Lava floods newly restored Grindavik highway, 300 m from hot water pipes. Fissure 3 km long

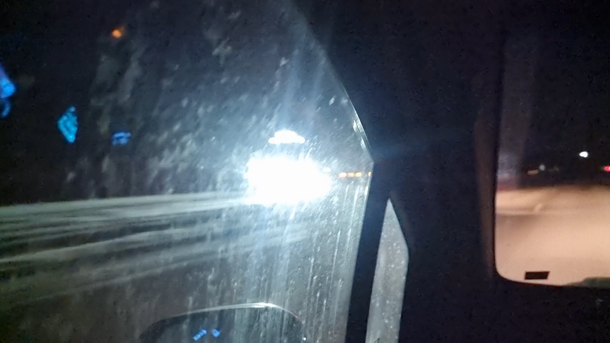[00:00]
hello friends and greetings from Iceland I'm driving to work and as you see you can see the eruption from the highway even here from the east I'm
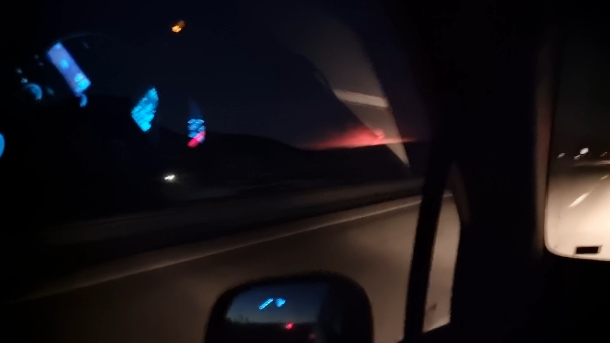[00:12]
some 55 kilometers to the east of the eruption site but today we have great clarity in the area because we don't have any clouds and the eruption is visible even from the ring road direction Salfos I'm going to work and I will make a proper video when I have a free time but for now I will report that lava flooded the road to Grindavik 5 o'clock in the morning
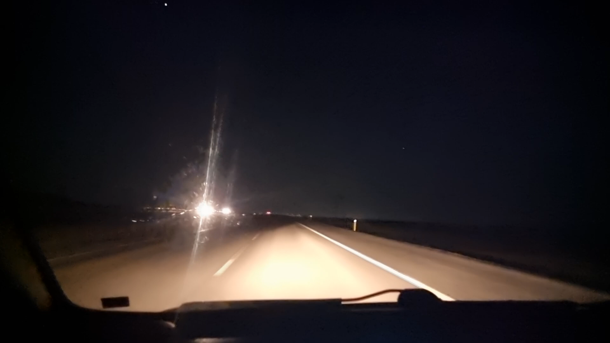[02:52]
so I have to go to work unfortunately it's still dark in Iceland unusually cold temperatures it's minus 15 as you see minus 15 Celsius right now in Iceland which is very strange we never had such number in November now I don't remember since last winter I think maybe we had last winter such number here on the coastline I mean because on the glaciers it's always minus 20 but on the coastline we never had